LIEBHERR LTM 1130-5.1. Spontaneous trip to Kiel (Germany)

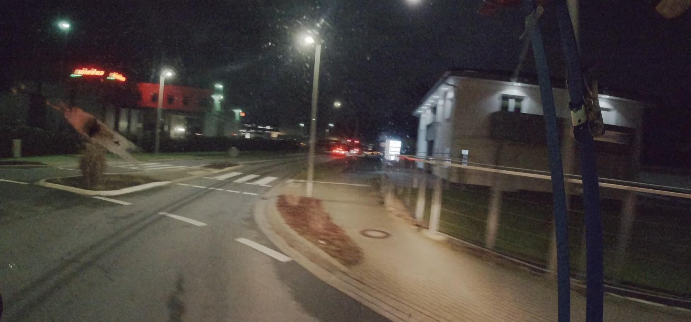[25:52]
normally you have to get a lot of orientation from the people who have experience but uh but uh for me we learn as we go yeah this is my guy he's checking his truck yeah he said something is wrong with this truck so let me go and see what is wrong
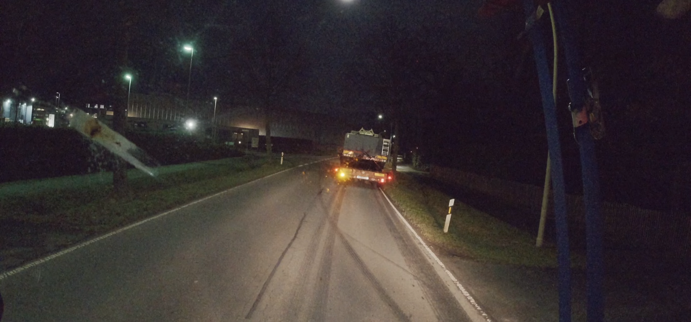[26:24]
so this guy has let me go and see what is happening
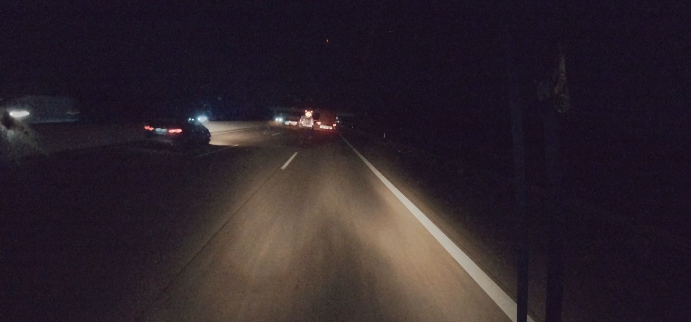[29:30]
So guys I don't know if you can see what is in front of me here. This is what we call air transport with a transport vehicle because you see sorry I didn't really put my camera on before back.